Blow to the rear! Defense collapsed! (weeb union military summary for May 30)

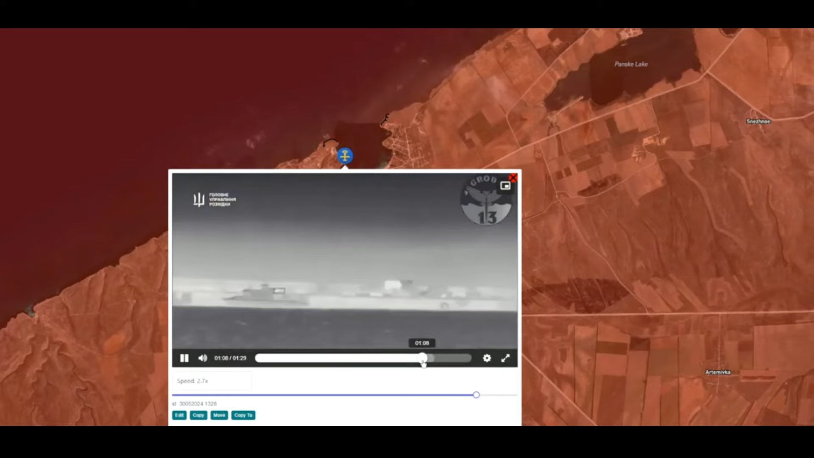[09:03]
even ships it's maybe a yacht that the local rich people were using to celebrate some parties maybe something like this